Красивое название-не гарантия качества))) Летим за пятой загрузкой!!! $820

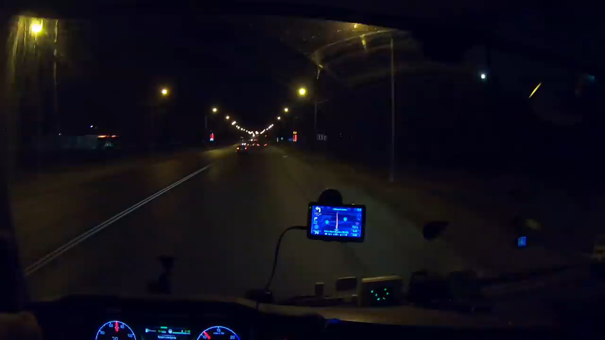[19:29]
ну что рязань всю закатали еще вот ну вот обочина осталась а именно само дорожное полотно сама проезжая часть уже все уложено покладено покажет время но асфальт новый рязань прошел вот и даже как бы пока может быть сейчас еще где-то станем